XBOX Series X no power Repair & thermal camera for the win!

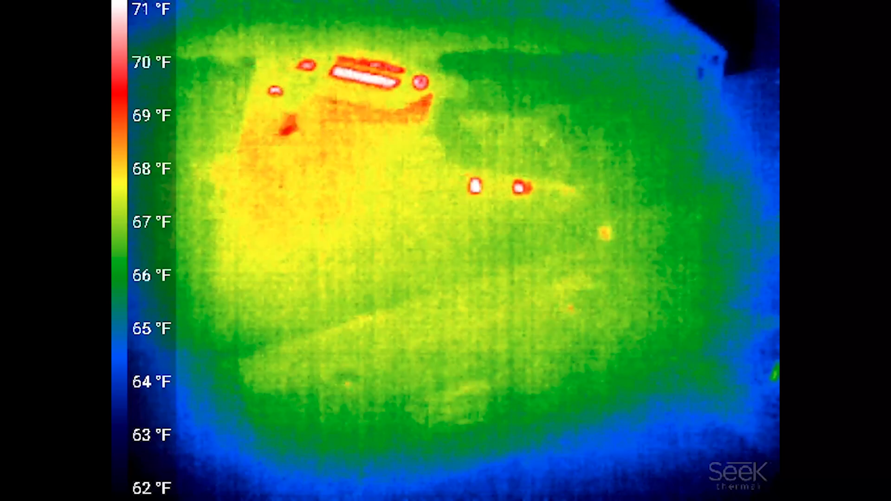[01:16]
On screen: scale top 71°F, scale bottom 62°F
so this is the thermal cam view the clicking and pausing that you'll notice that's the thermal cam constantly checking its itself as it warms up it gets
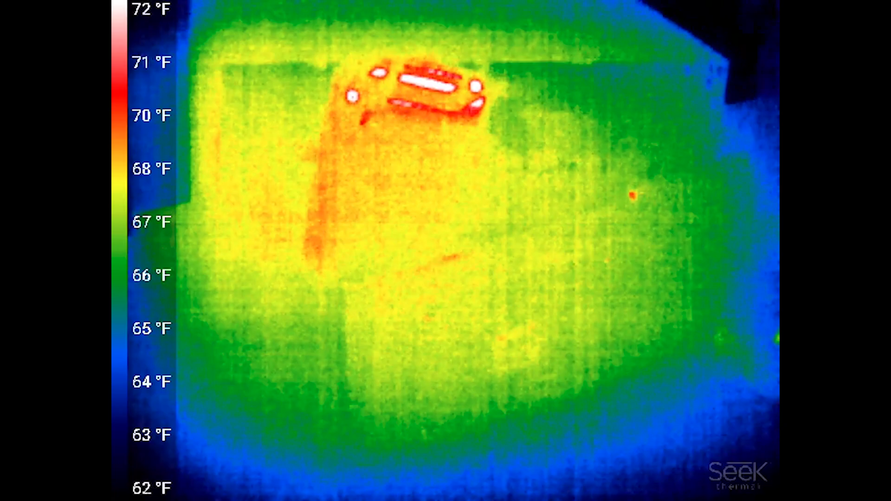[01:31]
On screen: scale top 72°F, scale bottom 62°F
slower and slower that it does the checks but it recalibrates itself constantly so that's the clicking and the little pause that you see in the video but this is the Xbox on my desk this is a view
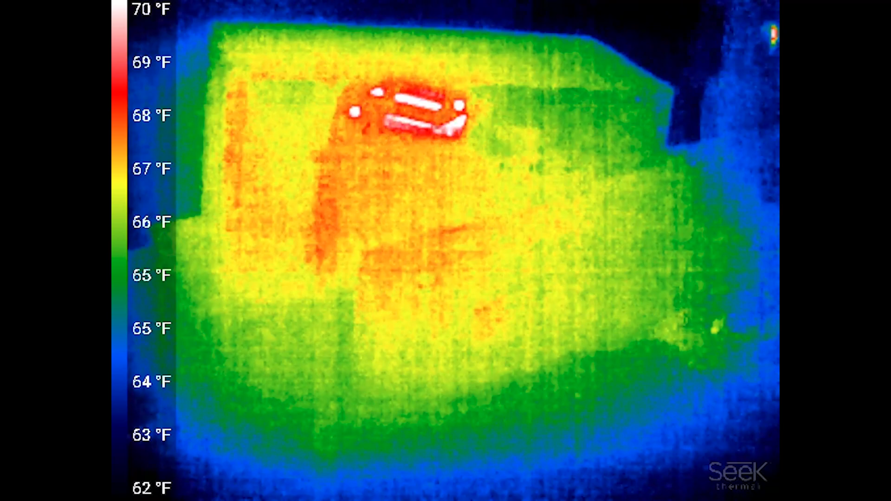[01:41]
On screen: scale top 70°F, scale bottom 62°F
that you have to get used to you have to really play around with one of these for a while to understand
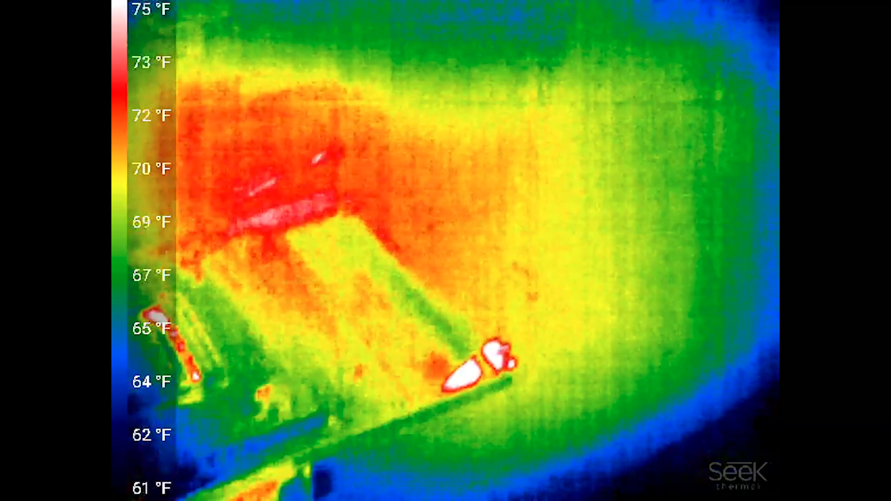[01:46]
On screen: scale top 75°F, scale bottom 61°F
what you're looking at so if I look around the room a little bit we can start to recognize some things
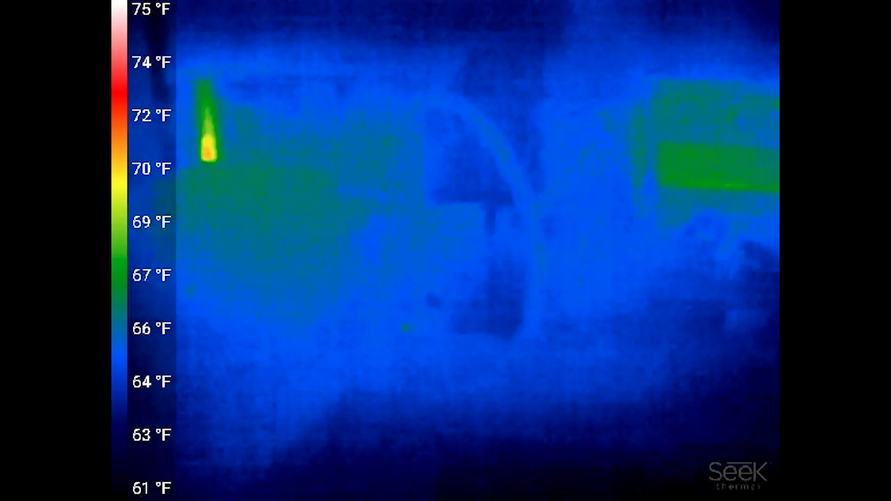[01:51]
On screen: scale top 75°F, scale bottom 61°F
around the room so like here's my my computer monitors
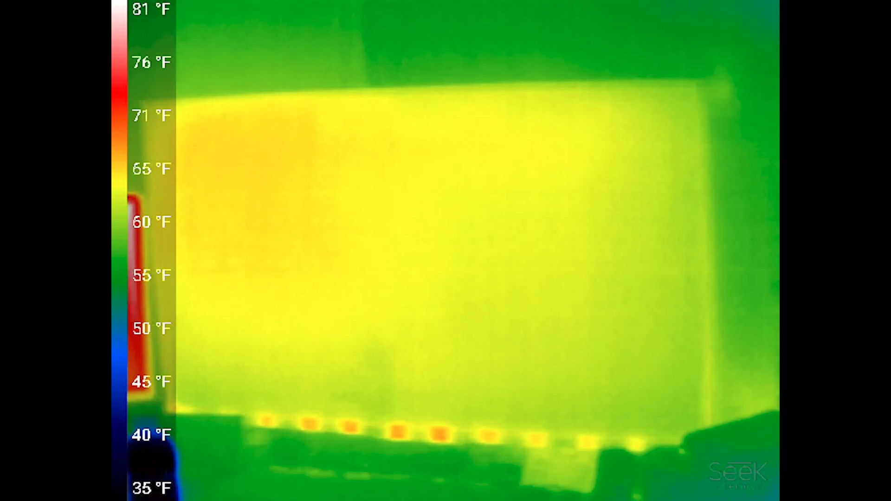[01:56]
On screen: scale top 81°F, scale bottom 35°F
two of them are old older computer monitors they waste a lot of energy I see just
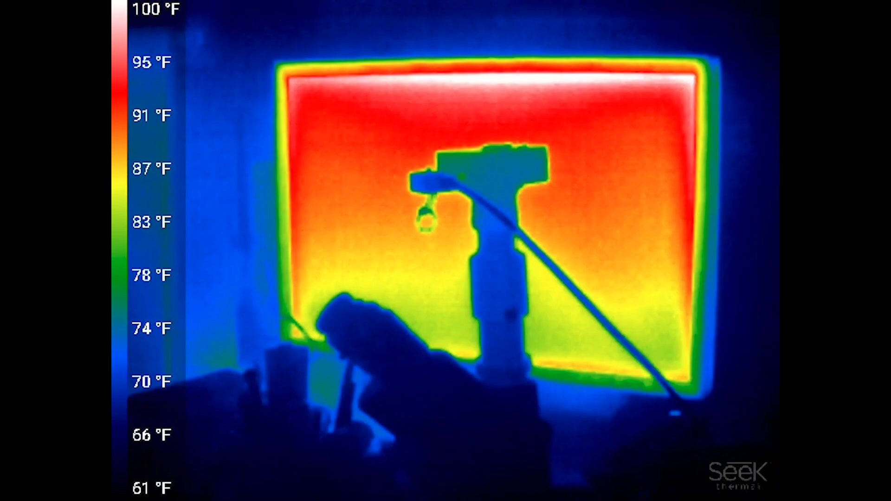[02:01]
On screen: scale top 100°F, scale bottom 61°F
by the thermal cam there's a microscope in front of it over
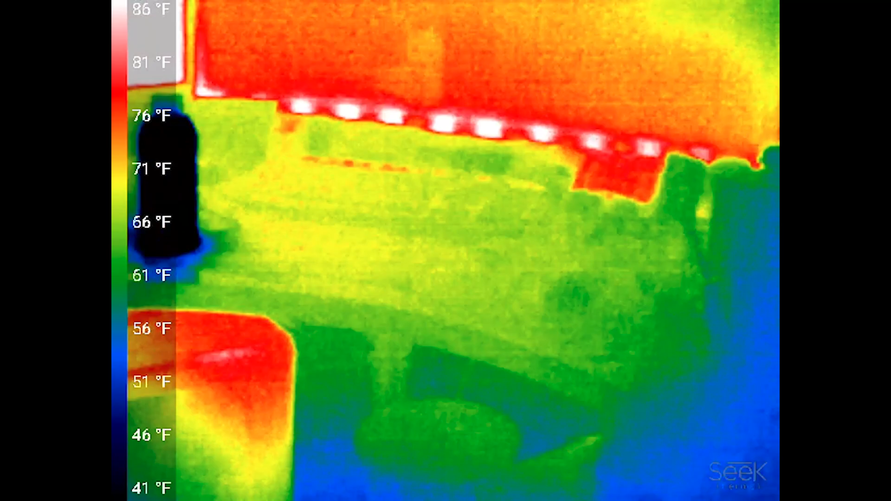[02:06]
On screen: scale top 86°F, scale bottom 41°F
there there's two drinks that I have on my my desk you can tell that they're
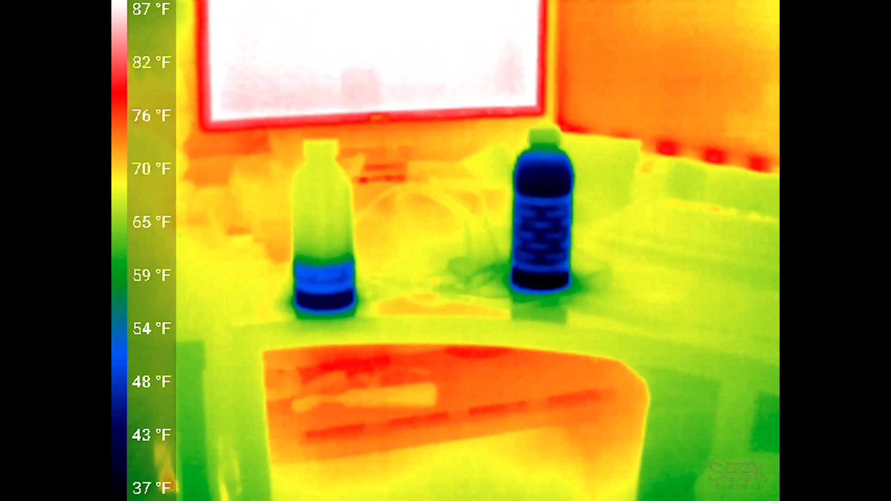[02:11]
On screen: scale top 87°F, scale bottom 37°F
colder they're 37 degrees by the scale and the monitors
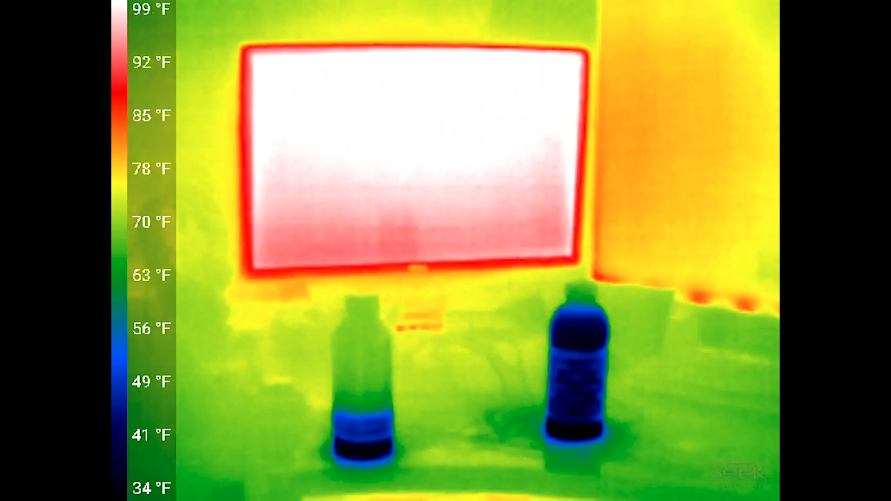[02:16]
On screen: scale top 99°F, scale bottom 34°F
are up to a hundred degrees at the top of the monitor there so that that's how you read a
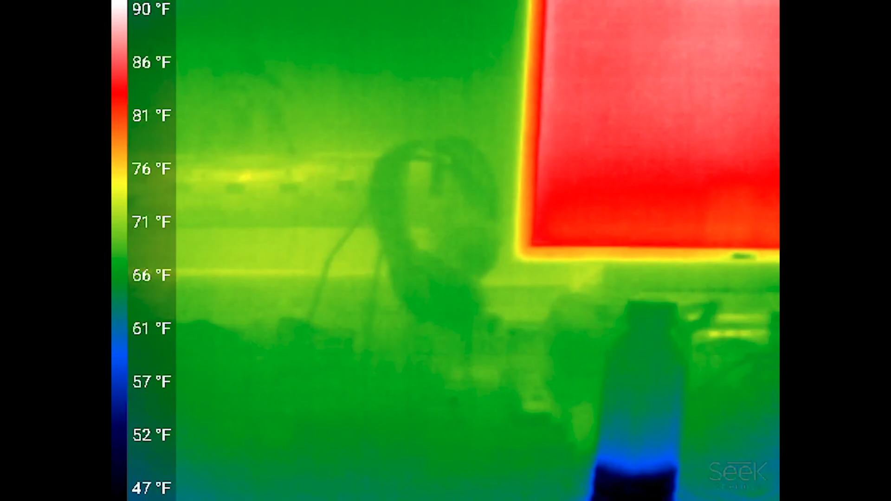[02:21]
On screen: scale top 90°F, scale bottom 47°F
thermal thermal image it's something you have to get used to over time but here's the Xbox that we're worried about here so now I'm gonna plug it in
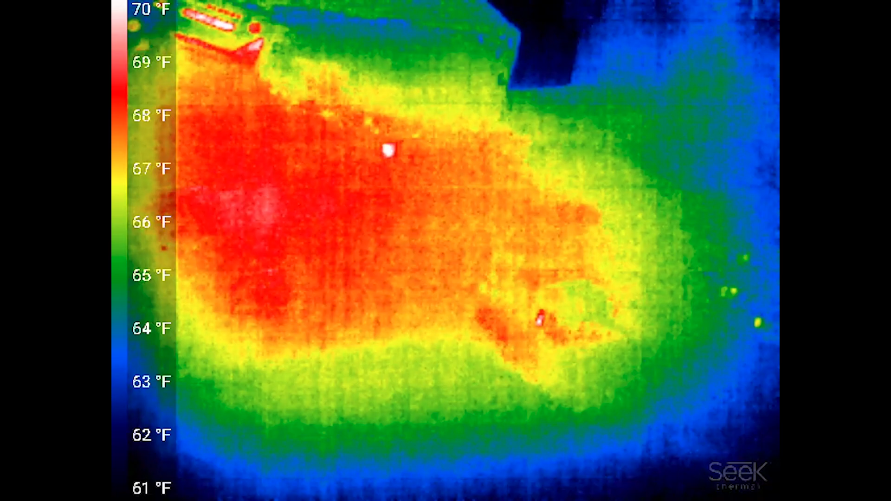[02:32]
On screen: scale top 70°F, scale bottom 61°F
and we see right away things start fading away and one spot starts getting warm so that spot wasn't warm before that one spot's
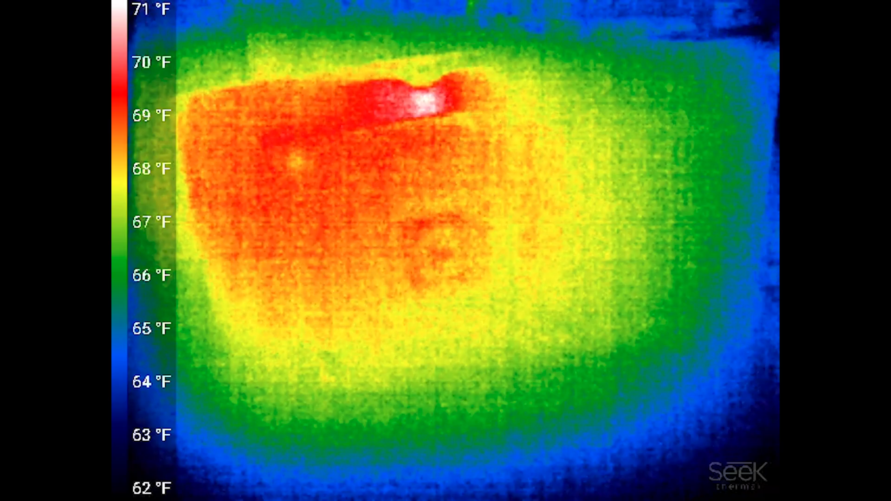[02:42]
On screen: scale top 71°F, scale bottom 62°F
getting warm so it's spread out on this side of the board I'll put my hand in frame
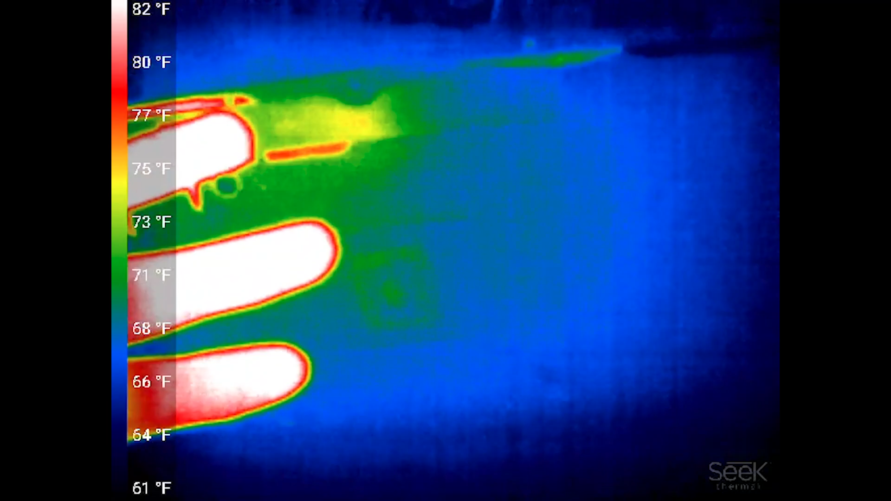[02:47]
On screen: scale top 82°F, scale bottom 61°F
so you can kind of see the it's spread out on this side of the board it's not a point of heat
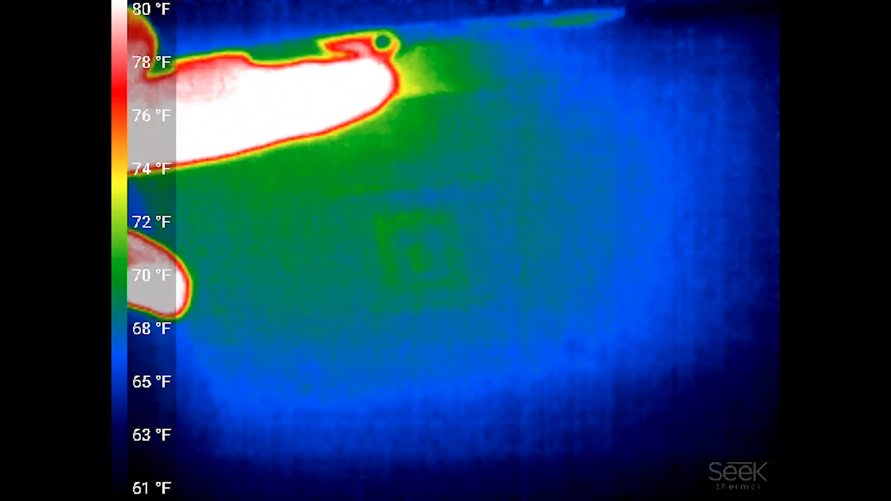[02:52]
On screen: scale top 80°F, scale bottom 61°F
right here so that tells me that it's on the other side of the board whatever we're looking at so
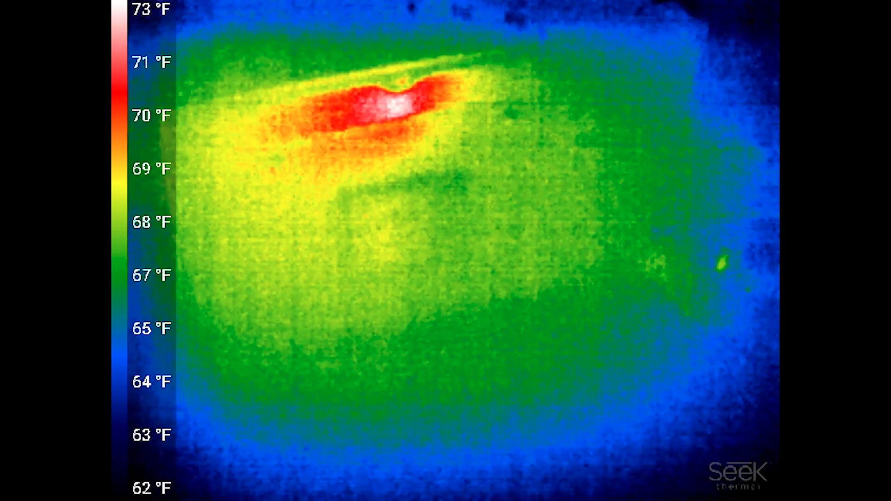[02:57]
On screen: scale top 73°F, scale bottom 62°F
if I come around to this side the point definitely
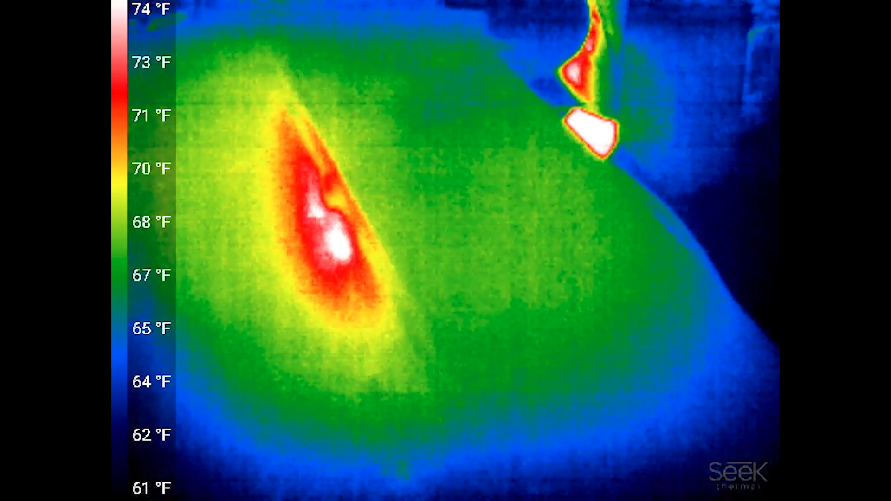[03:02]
On screen: scale top 74°F, scale bottom 61°F
gets a lot sharper it's moving around the whole board there one one point
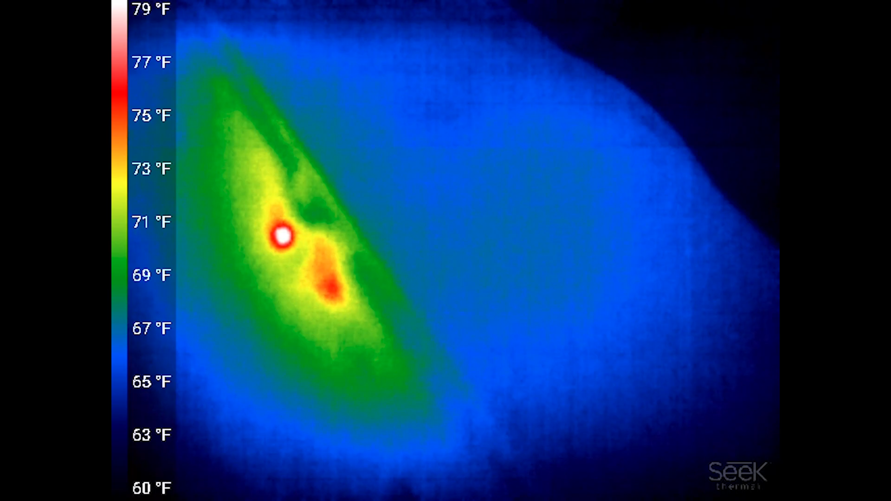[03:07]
On screen: scale top 79°F, scale bottom 60°F
is very sharp so now I'm going to put the um macro lens on the thermal camera